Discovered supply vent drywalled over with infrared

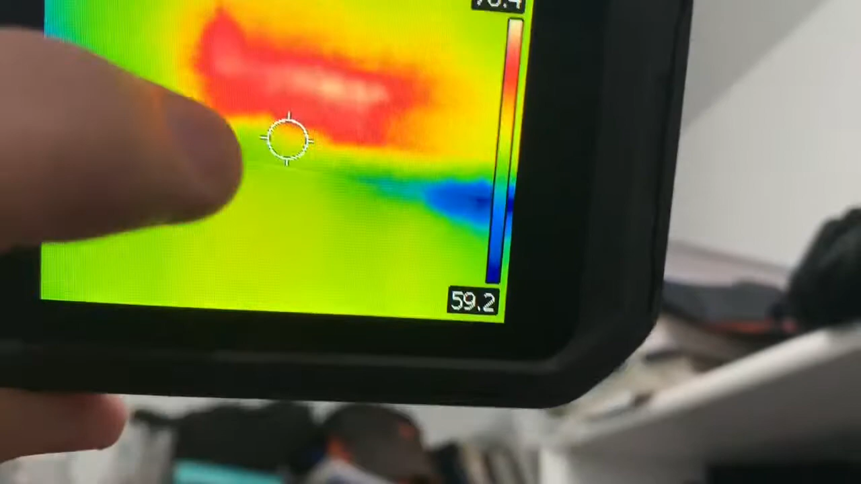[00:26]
Look at that thing. Let me go to this pallet. It's even a little more high contrast. Look at that.
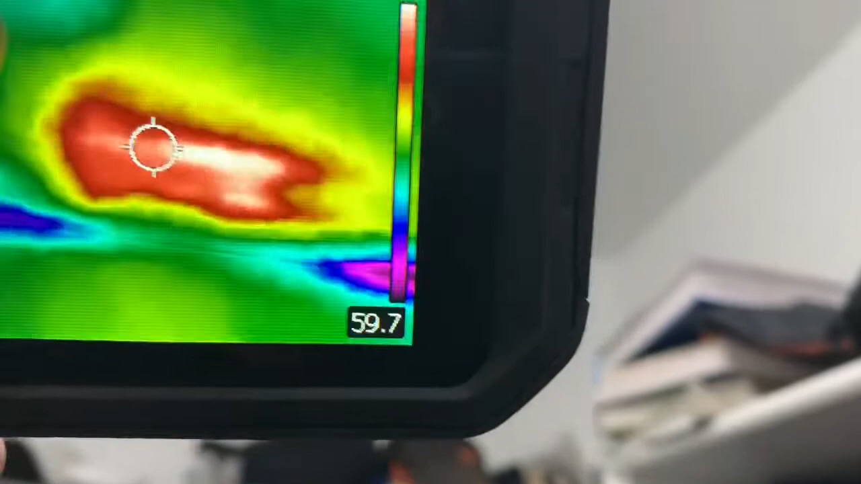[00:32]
Clear as day. There is a duct right there. See it. No, you don't.
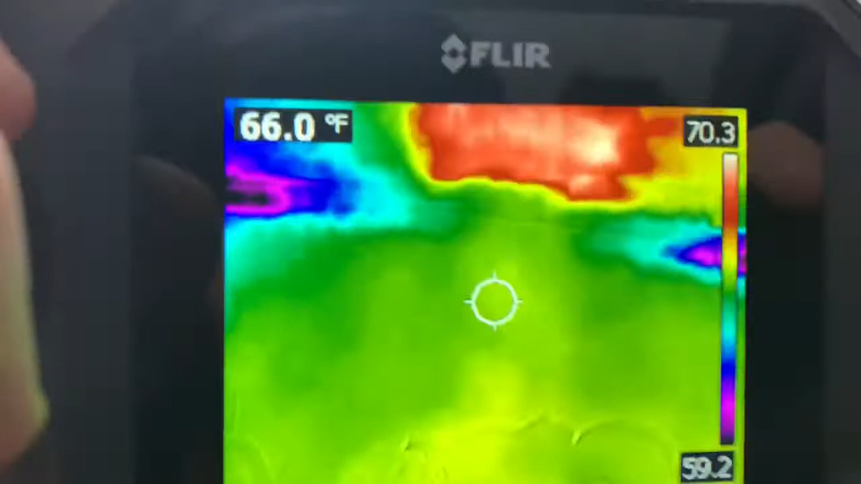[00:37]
On screen: spot 66.0°F
But on thermal, look at that. Clear as day. We're missing a duct right there.